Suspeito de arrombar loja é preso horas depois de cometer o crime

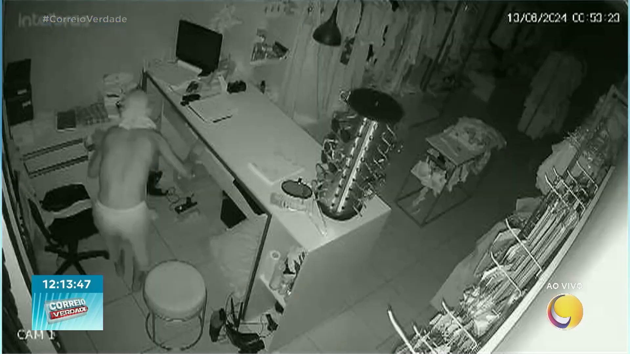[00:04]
O crime aconteceu na madrugada de hoje e toda a ação criminosa foi registrada pelas câmeras de segurança do local. Além de identificar o autor, os policiais recuperaram todos os bens furtados da loja e devolveram à proprietária.
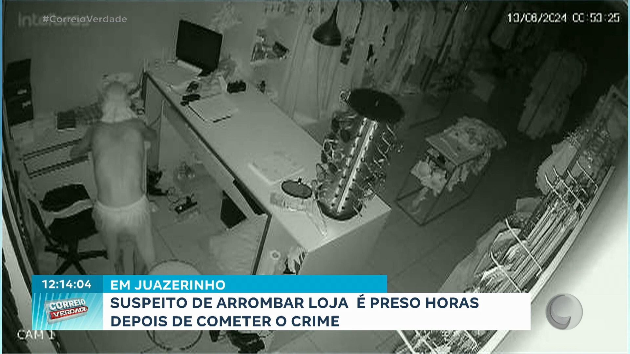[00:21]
Olha só aí as imagens dos bandidos entrando nessa loja. Eles acham que por estar no escuro as câmeras provavelmente não irão captar as imagens, mas as câmeras hoje são bem modernas.